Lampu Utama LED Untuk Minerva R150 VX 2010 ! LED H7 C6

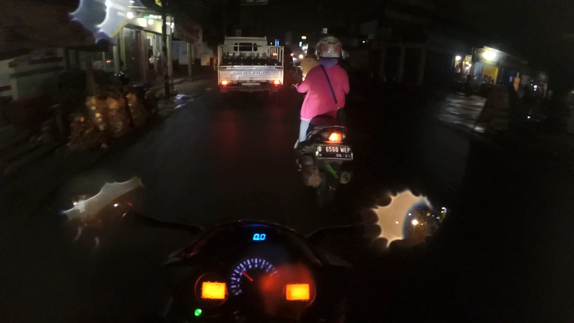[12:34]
sempit banget ini buset peseng ayo
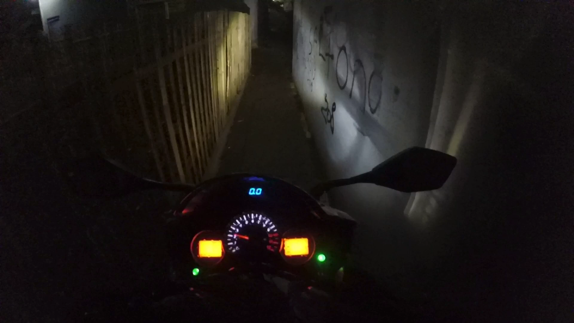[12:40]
belakang gini banget terang banget lampunya mantel habis yuhuu so terang banget terus coba lihat dulu